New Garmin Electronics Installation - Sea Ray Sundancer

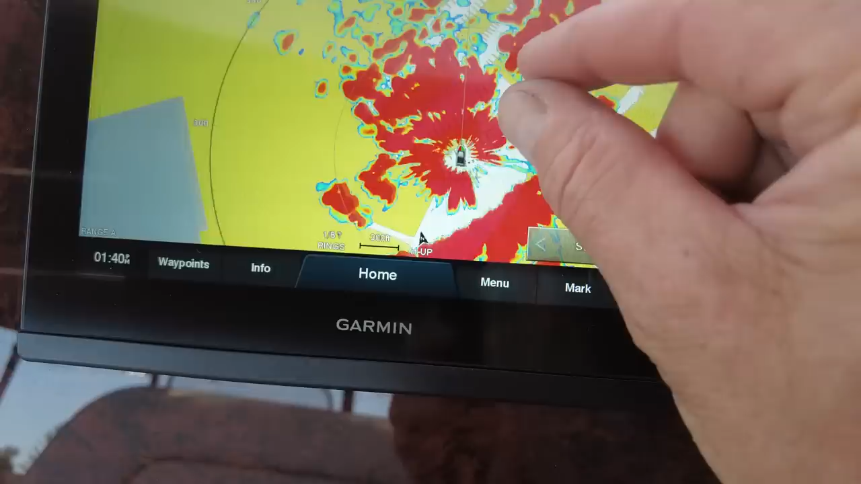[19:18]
so that's what it can see from its vantage point
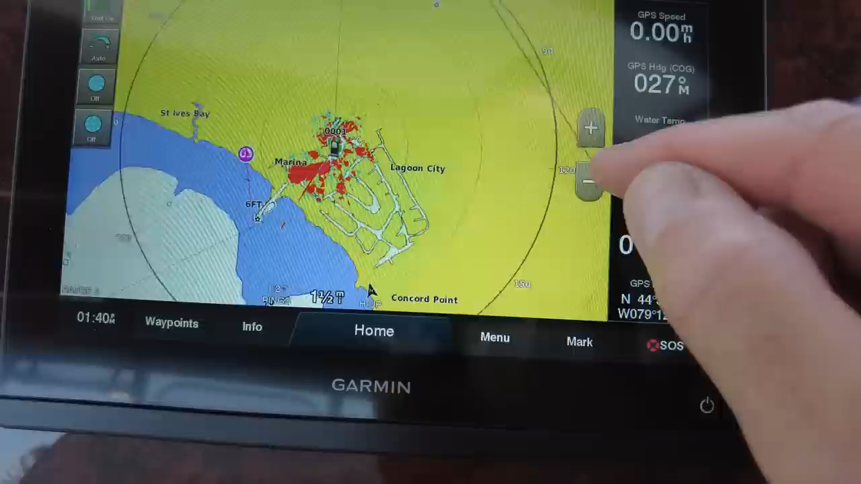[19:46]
nifty needle looking forward to see what it looks like underway
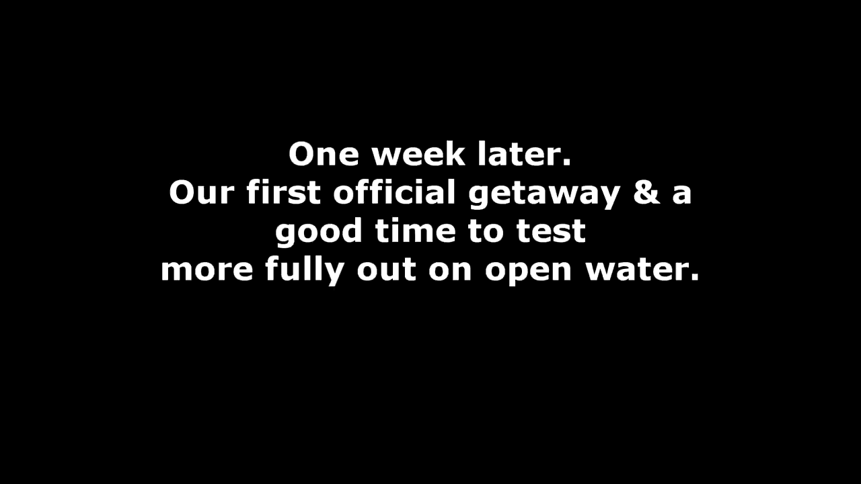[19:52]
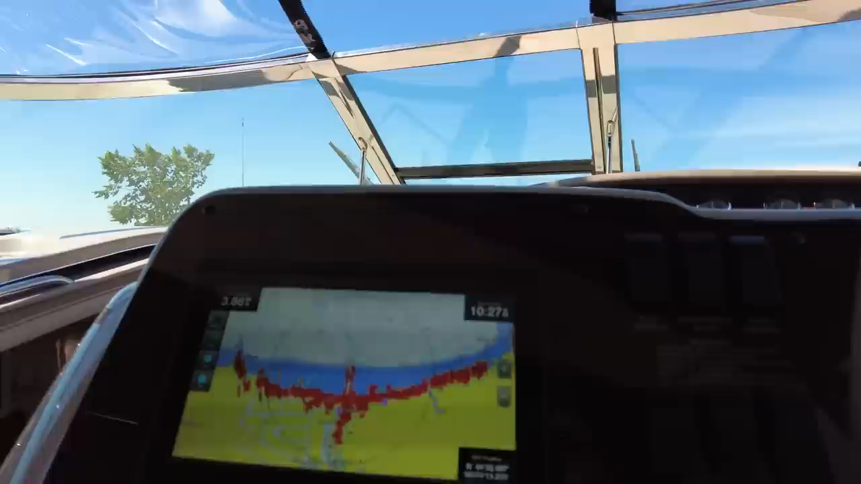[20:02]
yeah so part of testing the systems on our first official trip is look at that got the garmin
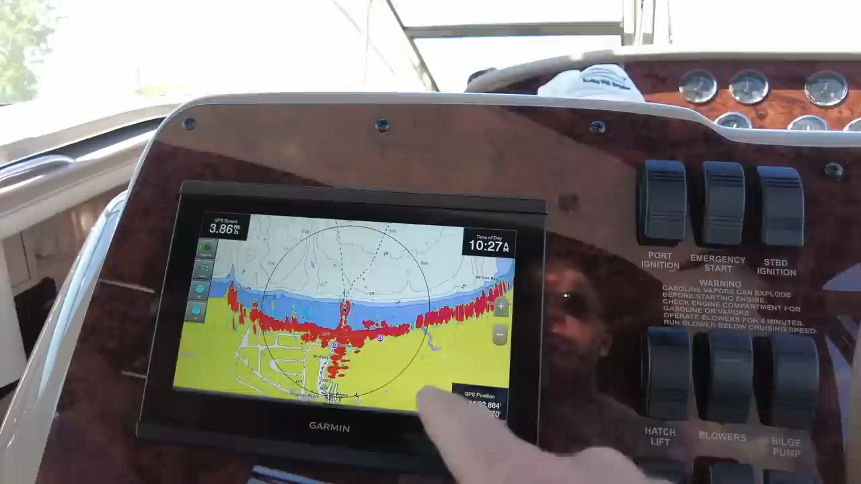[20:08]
plotter with the radar running in the background now today is a brilliantly
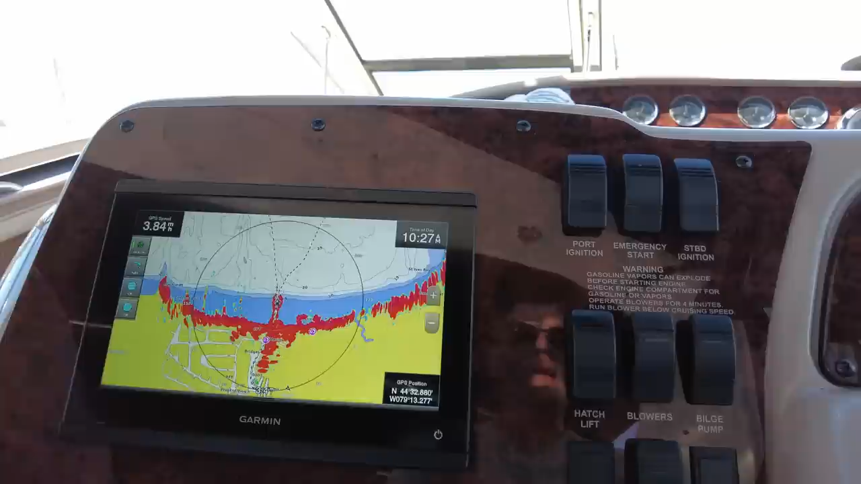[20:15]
clear sky day just a few wispy clouds so we're not going to see too too much but i uh am hoping that we will at least have the
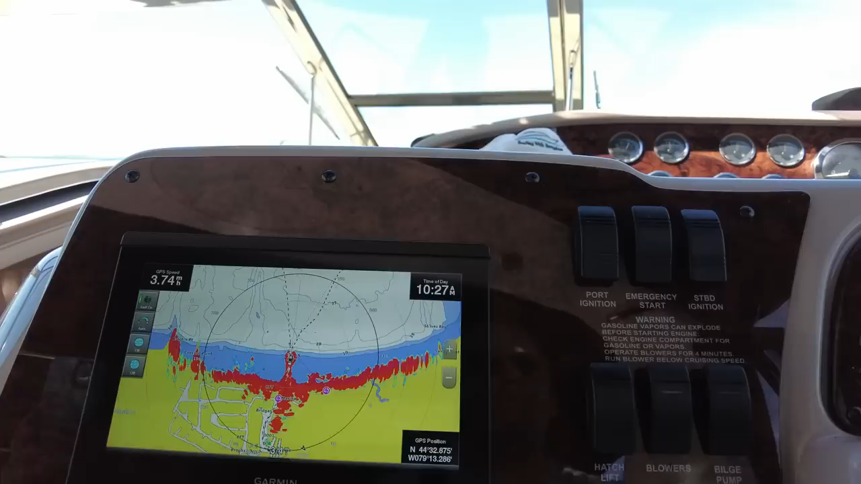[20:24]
company of one other boat out in the lake so i'll show you what that looks like on the plotter and not only that but
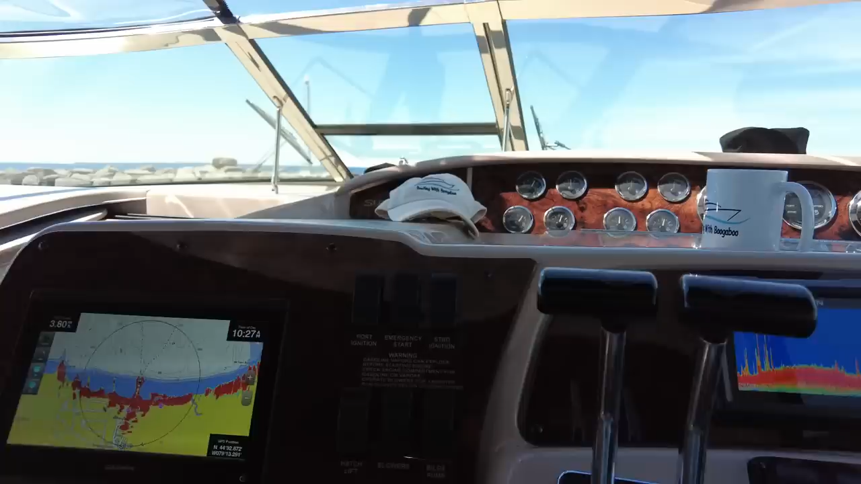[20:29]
this beautiful garmin depth finder and as
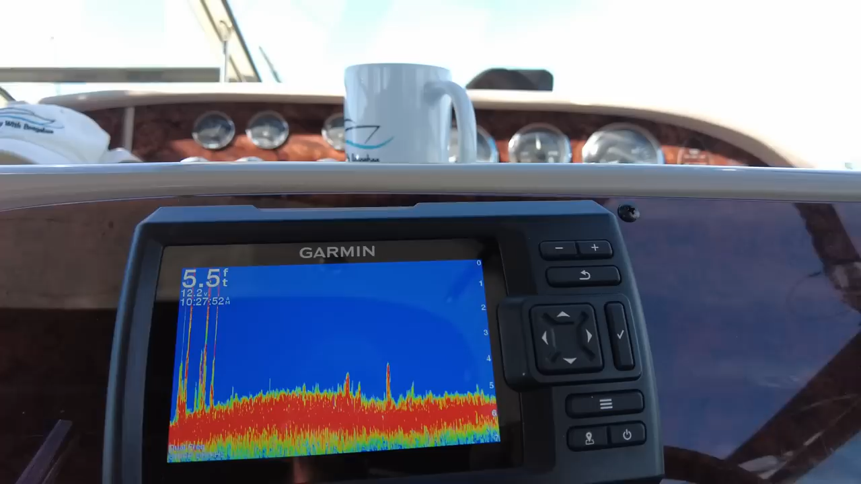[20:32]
On screen: depth 5.5 ft
i mentioned to you guys in the past the whole reason that i only got the plotting the charting
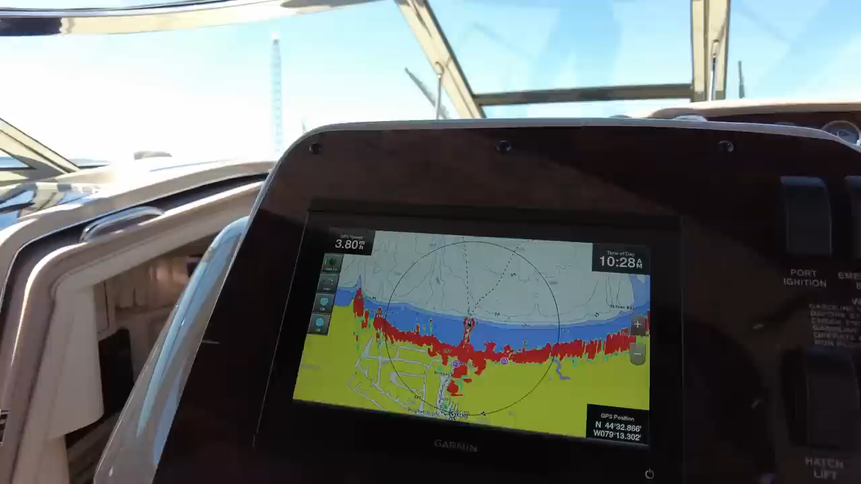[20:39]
capabilities as well as the radar on this because i didn't
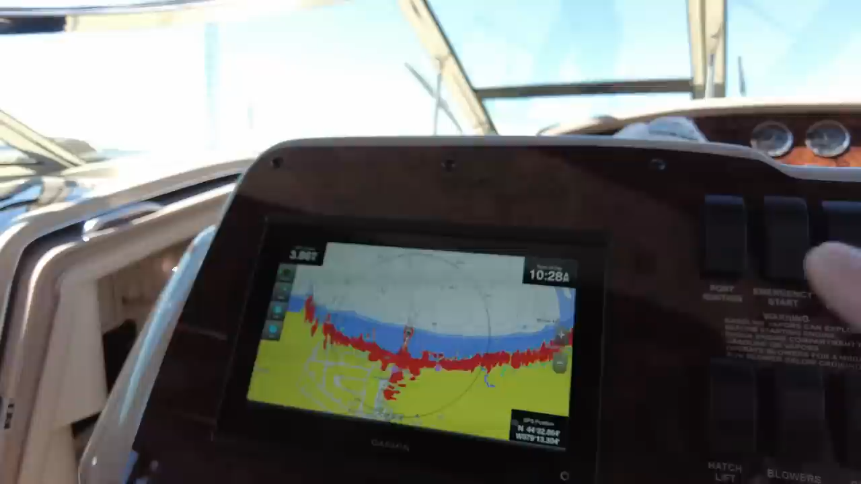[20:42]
want the screen cluttered up with anything else so that's why i got the standalone
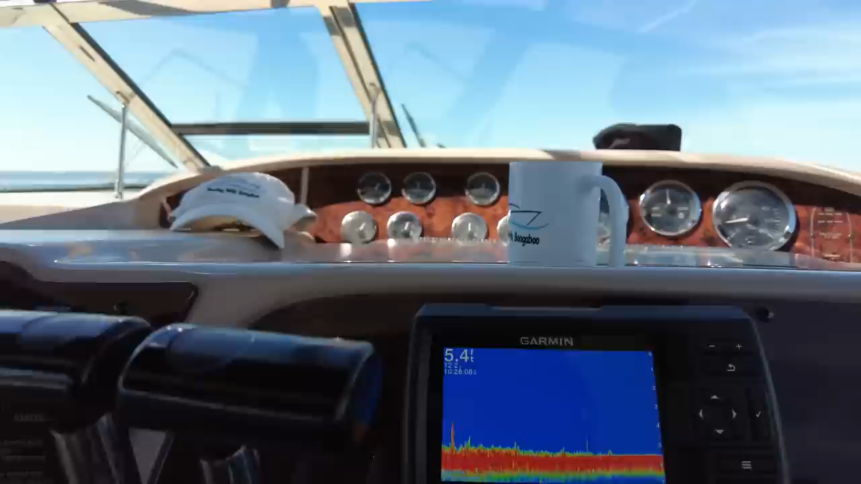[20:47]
garmin depth finder some people call it a fish finder but i don't see any fish right now but they are out there so i'm happy with that because this thing will show me my depth shows me the voltage and as well it shows the time because this actually has a
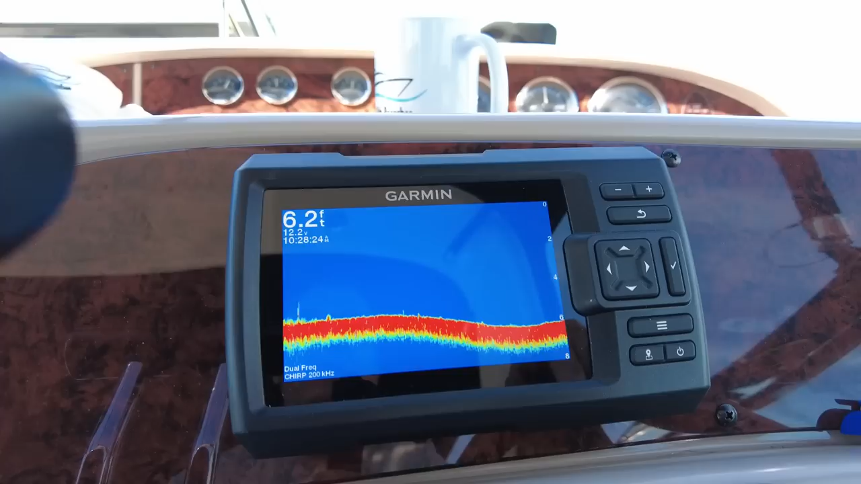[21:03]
On screen: depth 6.2 ft
built-in gps and you can kind of draw your own not really charts but you can if you go to a fishing spot because this is what it's more marketed towards
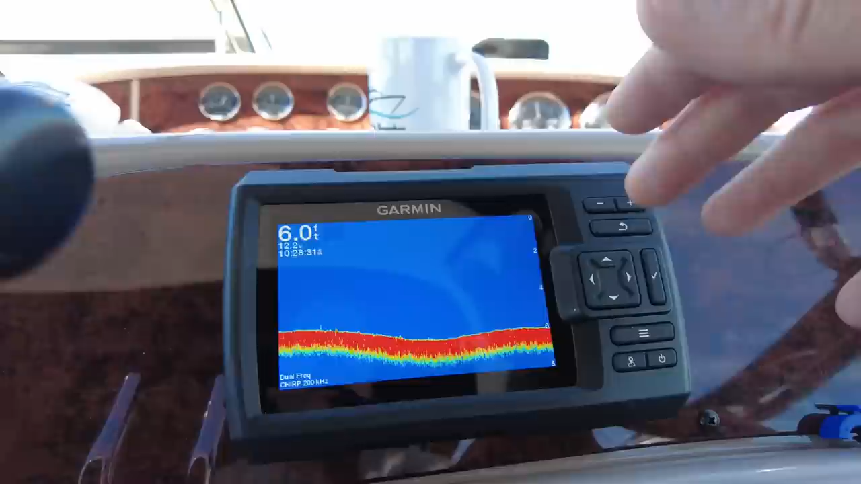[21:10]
you can put in a location it will track it'll keep a root of your track and so that
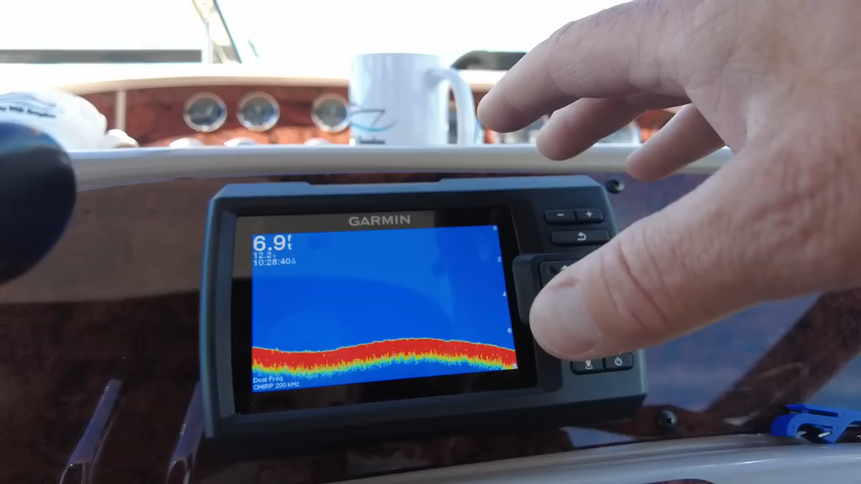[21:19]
is all good to go for that but again i only need it for the depth and i love to see the bottom contour as you can see we are going progressively deeper in the water here now that we have exited
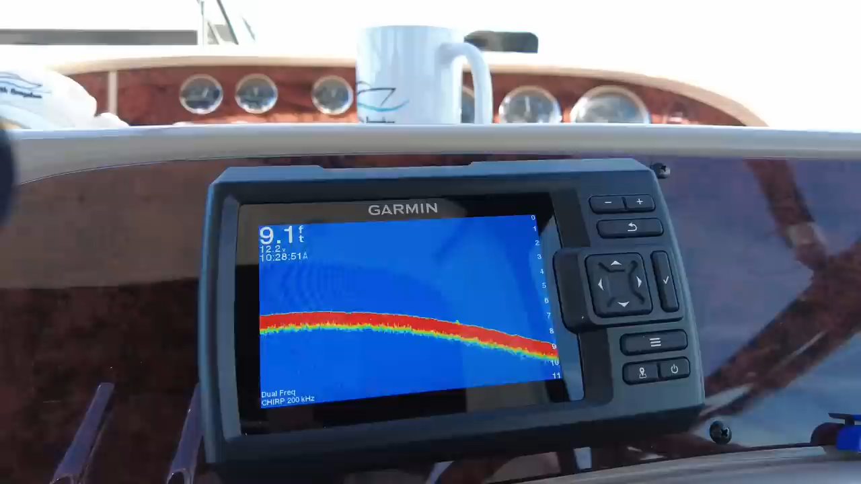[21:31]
On screen: depth 9.1 ft
the marina area and out onto the open lake
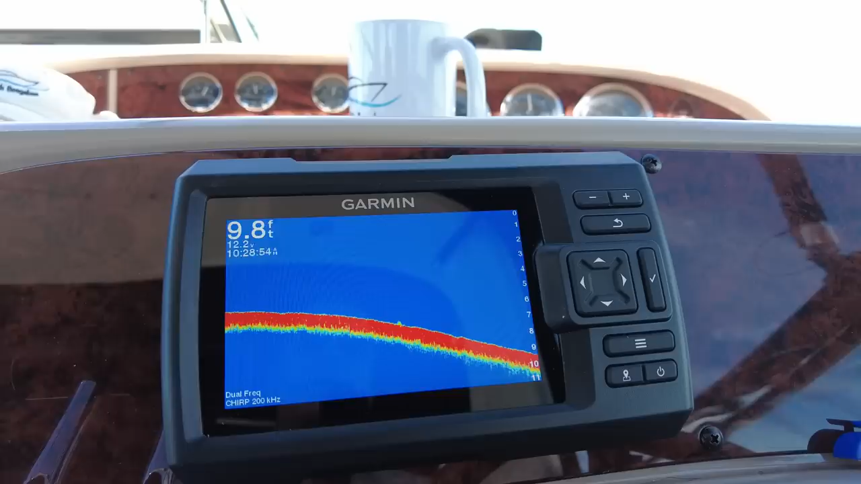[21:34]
On screen: depth 9.8 ft
yeah so happy with that very happy with that